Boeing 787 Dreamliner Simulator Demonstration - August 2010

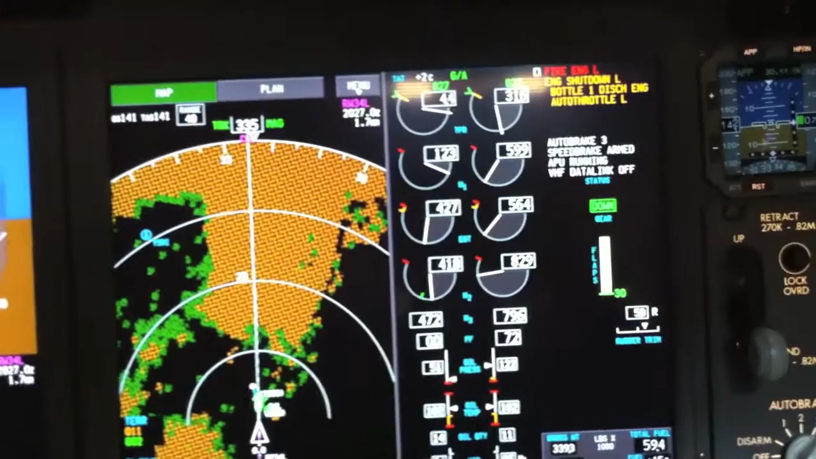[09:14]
The engine's shutting down, the rudder's activating, but there's none of this. That's unreal. Can we see the flight control synoptic?